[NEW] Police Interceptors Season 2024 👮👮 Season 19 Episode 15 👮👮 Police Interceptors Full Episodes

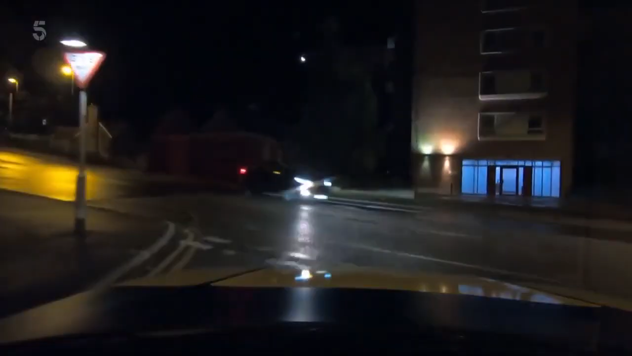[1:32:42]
That's it. The driver's clocked the X5 and taken off like a bandit. Kadjar go go.
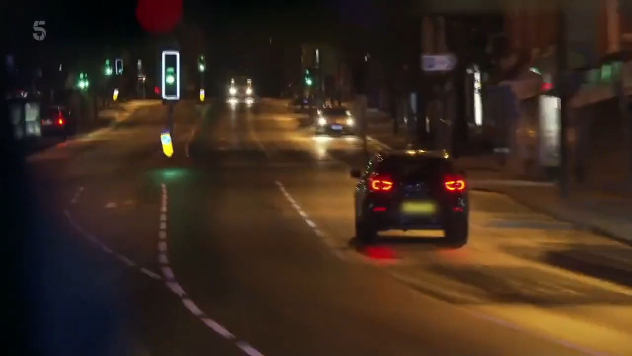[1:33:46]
And on roads this quiet, there's nowhere to hide from the interceptors. 860 outbound.
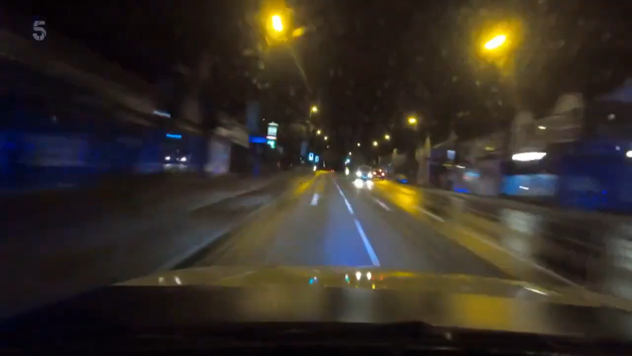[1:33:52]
Yeah, 860 outbound. We're just passing Woodthorpe Drive to the offside. This driver is an accident waiting to happen. He's taking major risks. It's clipped to curb. It's clipped to curb. With possibly damaged wheels, he loses control. Here we go. And heads straight into a lamppost.
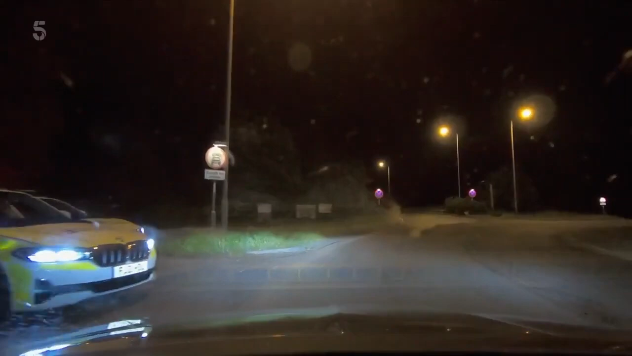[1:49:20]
They're after a Merc that's been hired and not returned.
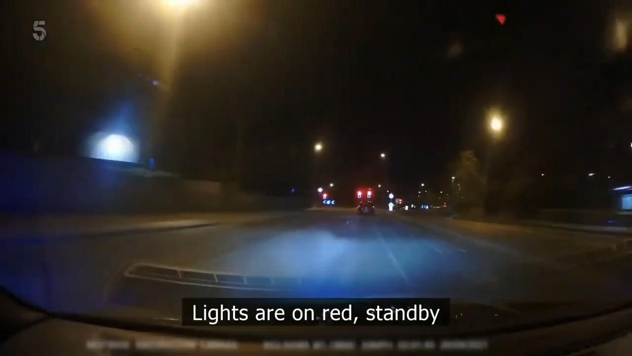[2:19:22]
Lights are on red, stand by. Straight through, red. Stand by, it's not the first. The driver's gone lights out and heads over into the cycle lane.
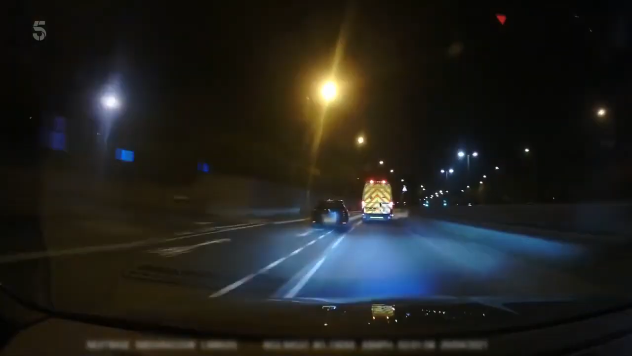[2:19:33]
Fortunately, there's no one on a 2 a.m. bike ride. The suspect now floors it. Still on Ring Road, 8-0. Lights are still out.
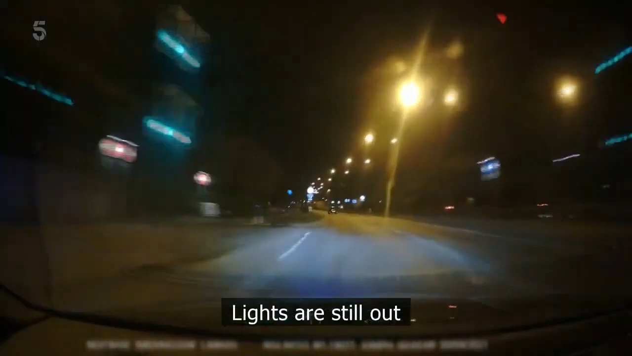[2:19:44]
It's come from that house, it's come out there at speed.
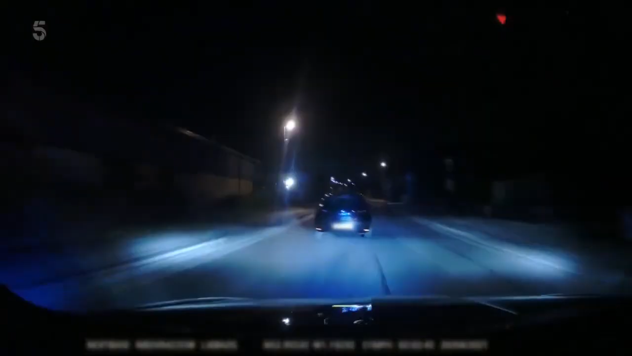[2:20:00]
Oh, that's the Bridge Road. Radford Bridge Road is a dead end. Hey, you've got a car going up Beachdale. It's a dead end in the alleyway at the bottom.
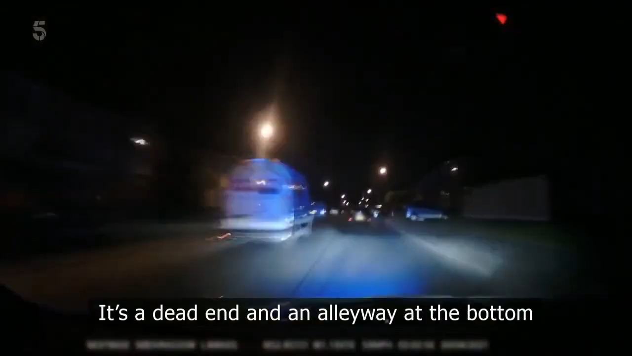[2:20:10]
Yep, we're there, we're heading out. Jim and Dan are closing in from the other side. But it looks like this potentially armed suspect is preparing for a decamp. Mark moves to block him in, but he's off down an underpass, heading straight for Jim and Dan at the other end.
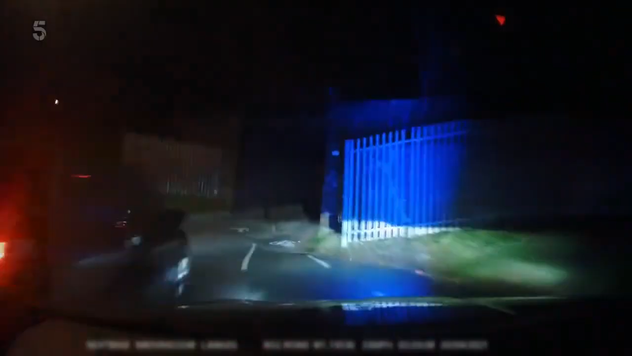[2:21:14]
Decamped and fled down an underpass. Heading straight for Jim Campin and Dan Machin.